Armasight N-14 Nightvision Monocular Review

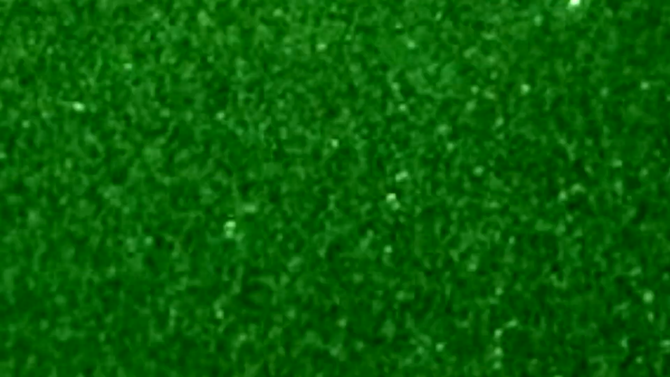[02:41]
So when you look in through the ocular lens, what you're actually seeing is millions of little flashes making up a visible image that's vastly brighter than the image coming into the objective lens.
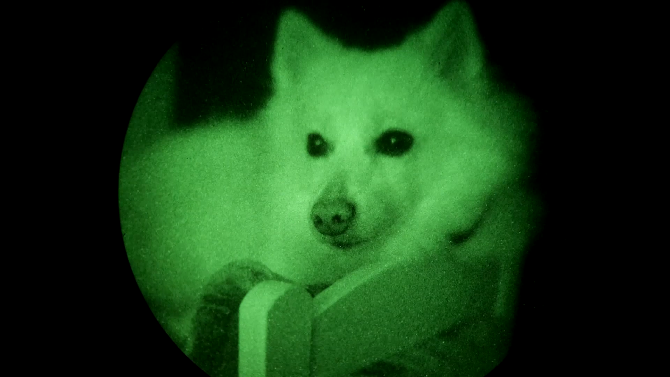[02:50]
And the reason the image is usually green isn't just a coincidence, it's by design. You see, the human eye is more sensitive to green wavelengths of light than any other colour. And this makes the image appear brighter than if it was another colour like say blue or red.
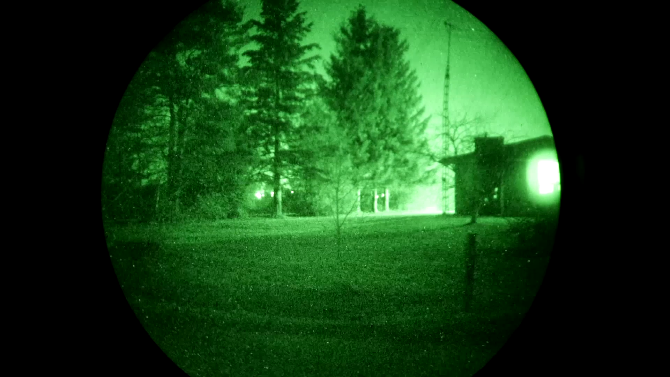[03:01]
So with the science out of the way, how does this unit perform?
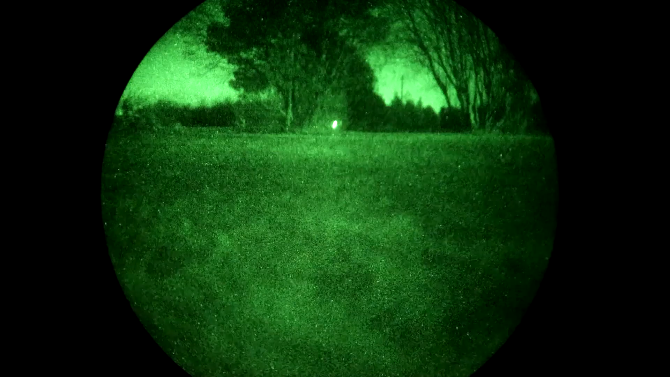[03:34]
And this is important for night vision optics in order to be able to use the full potential of the intensifier tube.
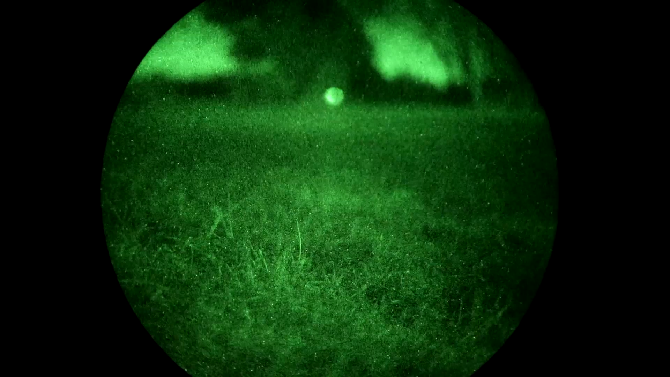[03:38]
The more photons that get in, the better it can do its job of multiplying the available light.
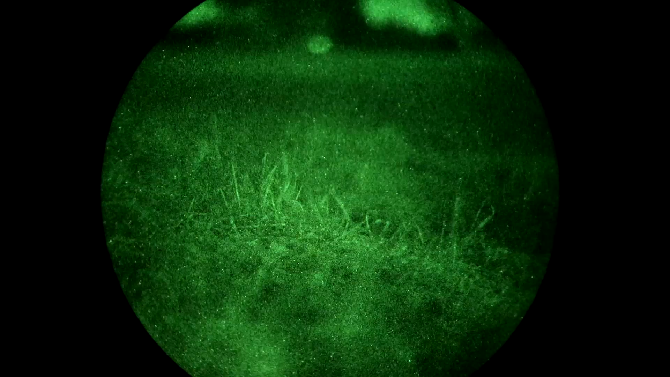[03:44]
The lens magnification is zero, which means what you see through the ocular is exactly to scale with what you see without it. This is good.
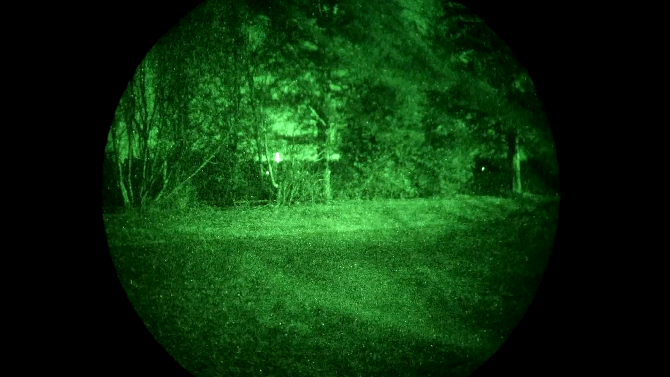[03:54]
This means you can hold it up to one eye, but keep both eyes open, giving your brain a combination image of natural vision and enhanced night vision.
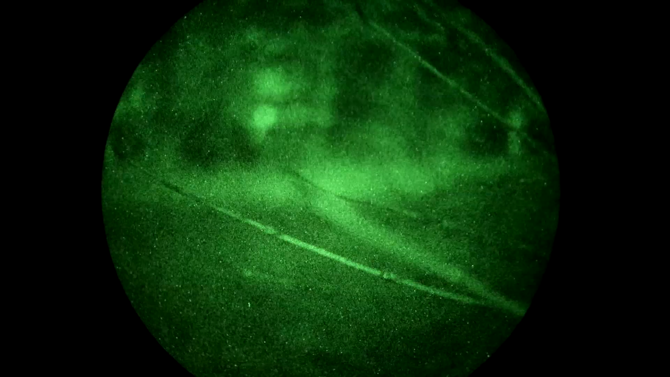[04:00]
So you get to see in the dark, but you also retain some 3D depth perception.
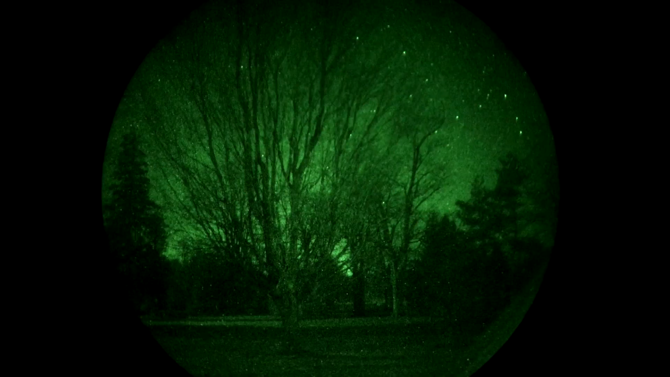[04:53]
Or when scanning an area with objects at varying distances.
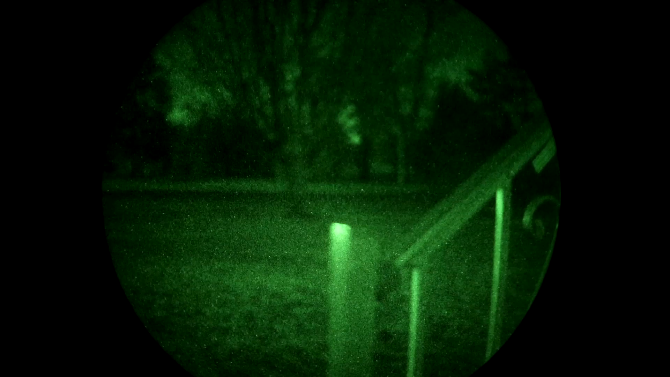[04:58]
The ocular lens can be adjusted to suit your own individual eyesight.
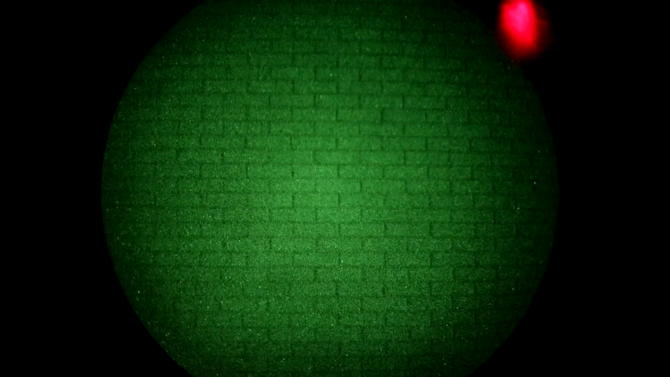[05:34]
What's good about this unit is the infrared LED light is completely invisible to the human eye.
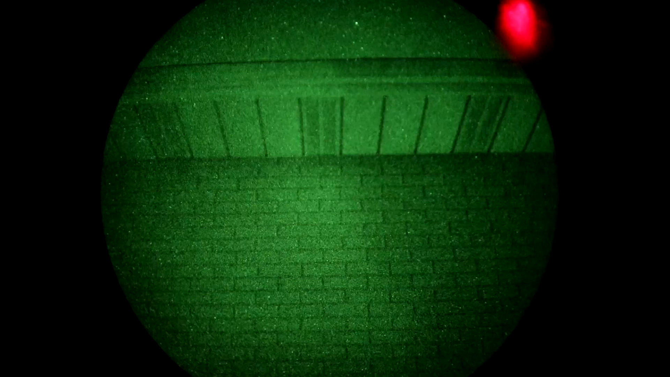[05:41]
Unlike some other models which have a dull red glow. So, just what can something like this be used for?
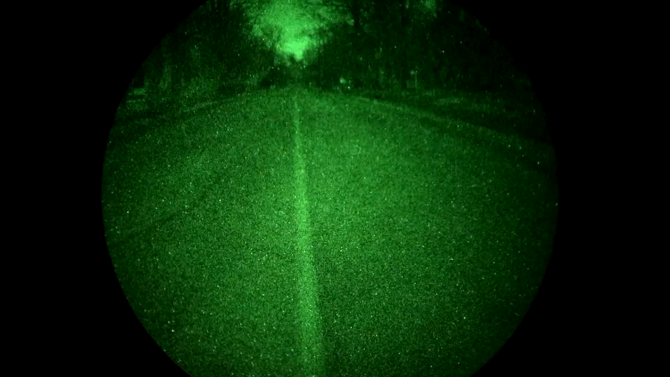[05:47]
Well for me, living in a semi-rural area, it's a fantastic tool to have in my pocket when walking my dog at night.
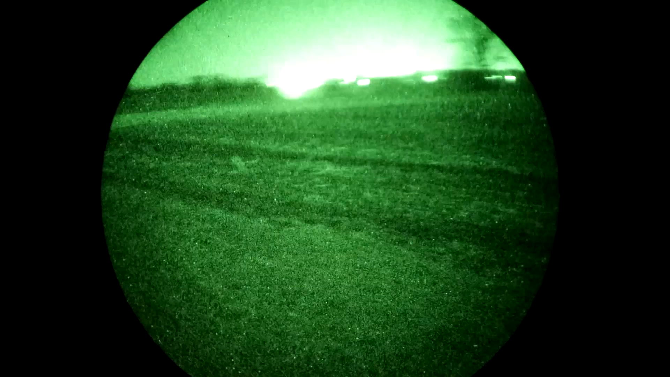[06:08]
If you've never used night vision before,
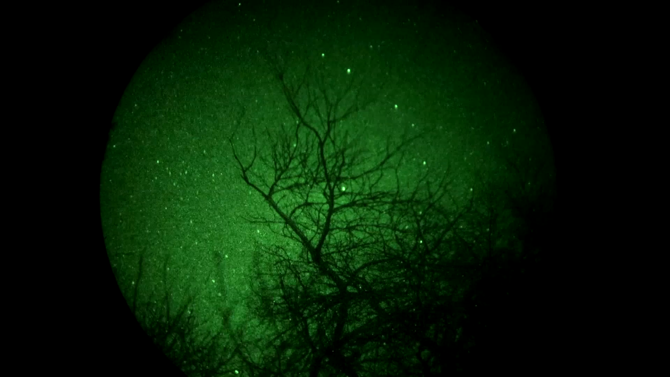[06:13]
you'll be amazed when you turn this on and you point it at the stars for the first time on a clear night. The sky comes alive like you've never seen it before. With millions and millions of stars and nebulae that fill your vision.
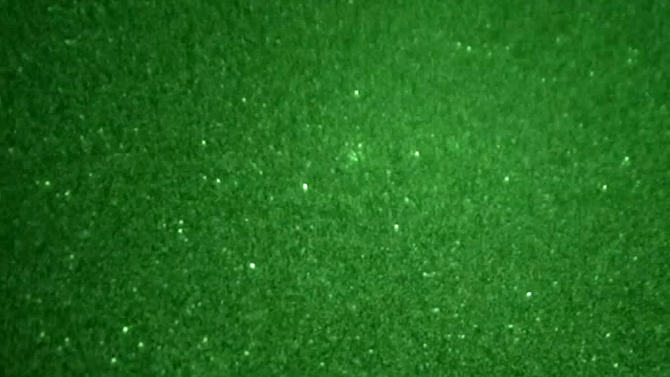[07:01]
You'll see satellites moving across the sky. You'll see meteorites that are normally too faint to be perceived with the naked eye. And if you catch a good sized shooting star, it leaves a long bright trail for several seconds.
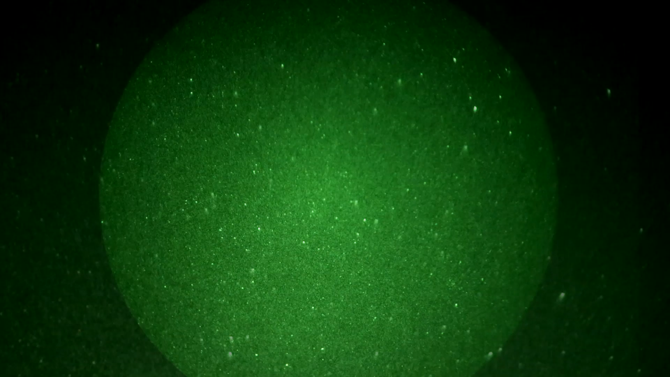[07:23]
And you might even see some really weird things going on up there that are invisible to the naked eye. Thanks to the N14's ability not just to enhance visible light, but to see in the infrared spectrum. It really is amazing. That's it for this review. I'll put some links in the description for where you can get one of these. And if I find any deals on this or similar night vision gear, I'll link you to those too.